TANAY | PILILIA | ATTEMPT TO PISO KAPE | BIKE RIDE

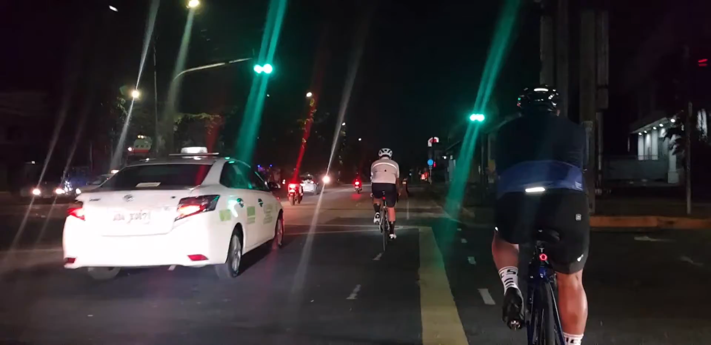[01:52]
Congressional Avenue tayo, going to Luzon.
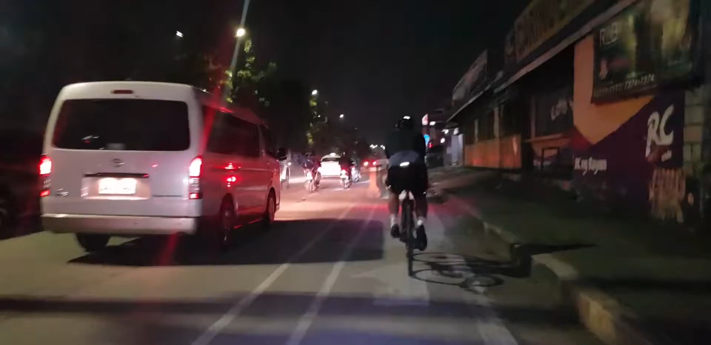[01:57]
Okay. Guys, MacArthur Highway tayo ngayon.